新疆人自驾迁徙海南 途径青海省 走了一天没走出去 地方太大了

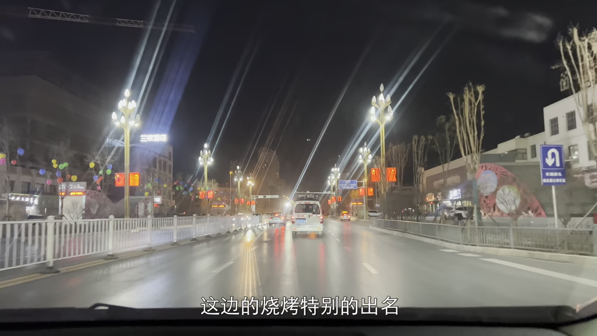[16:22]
这边的烧烤特别的出名你看街上到处都是什么麻烟黑烧烤各种烧烤在格尔木市再加
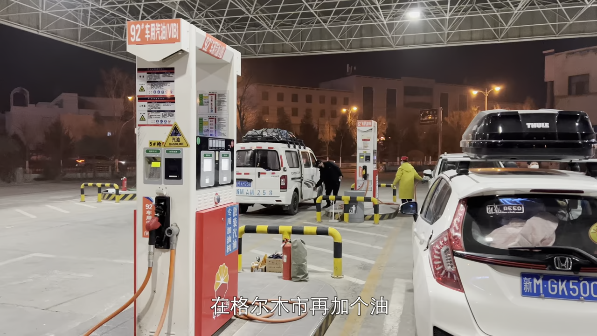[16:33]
个油青海这个地方也是都是无人区油加油站我们就把它加满我的油还有一半这里的油价是七块七码四
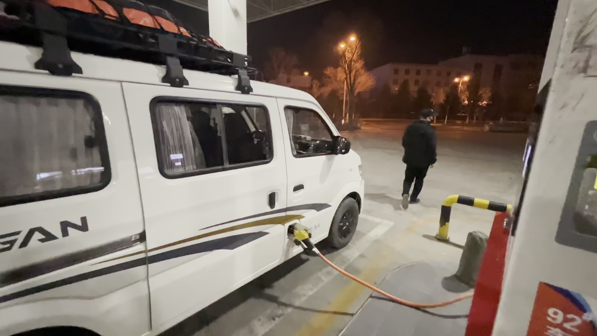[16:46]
好了我们上高速了从格尔木东上高速
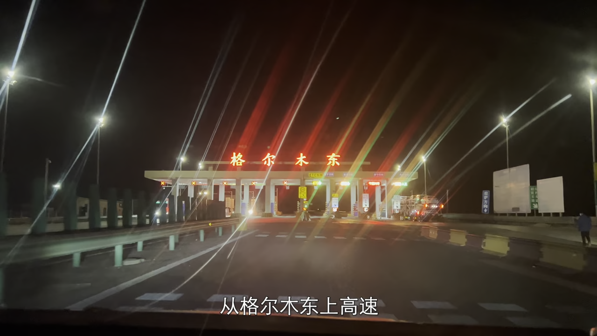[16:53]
然后270公里到今天晚上最速的相日德镇
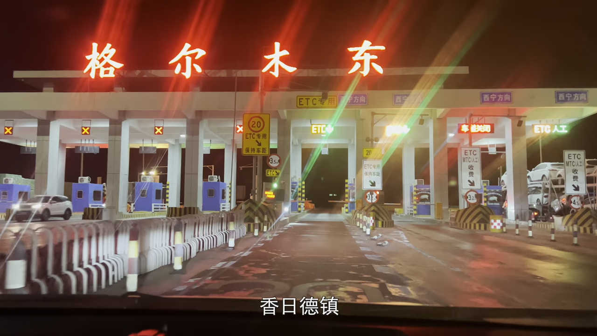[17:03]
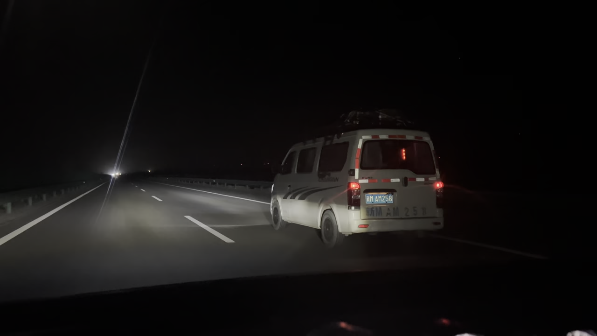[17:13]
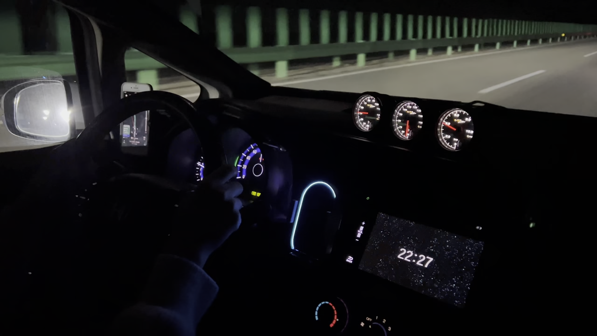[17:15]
现在又换女司机来开了
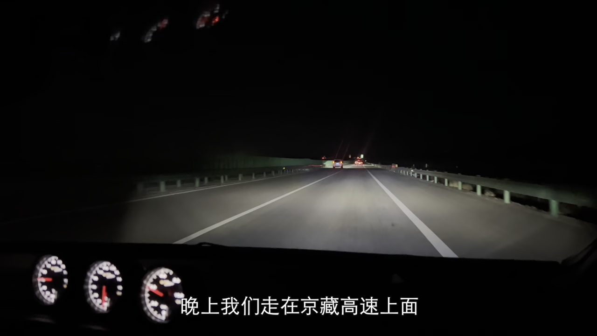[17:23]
晚上我们走在京藏高速上面晚上我们走在京藏高速上面
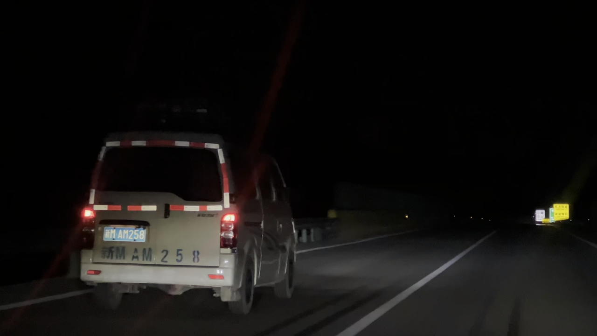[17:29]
路况非常的好我可以帮你我 Jobs我家里边的进入河轮隧道全程四百米
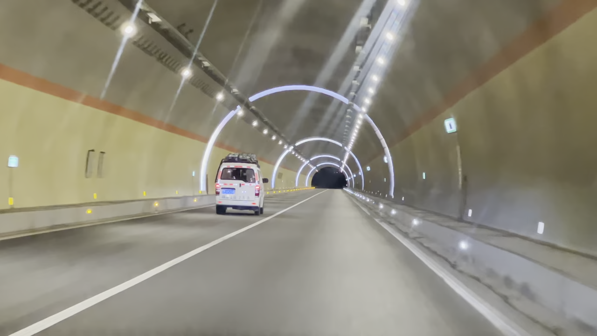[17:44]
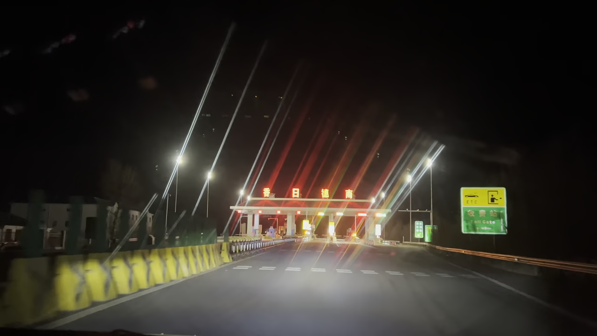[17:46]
到达香日德的收费站